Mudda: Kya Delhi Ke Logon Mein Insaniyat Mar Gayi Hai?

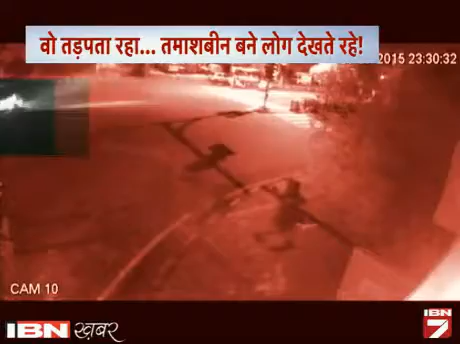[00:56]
ये तस्वीरे हैं पूर्वी दिल्ली के विवेक विहार की।
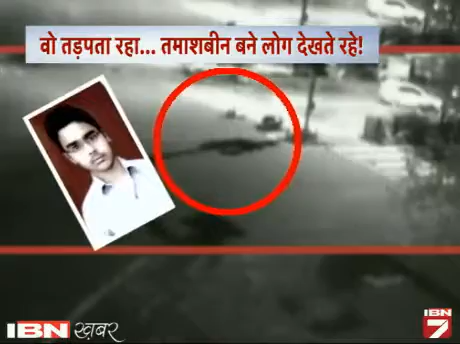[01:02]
इस हाथसे में वीवी जात्र विने की मौत हो गई। लेकिन इस हाथसे की जो CCTV फुटेज सामने आया है उससे दिल्ली का बेदिल चेहरा सामने आया।
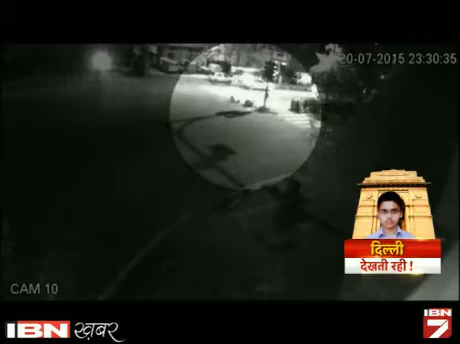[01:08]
CCTV फुटेज में साम दिख रहा है कि सफेद तेज रफ्तर कार की टकर के बाद विने सड़क पर खरीब 10 मिनट तक तडबता रहा। लेकिन आसपास के लोग उससे अस्पताल पहुचाने की बजाए भीर बने देखते रहे।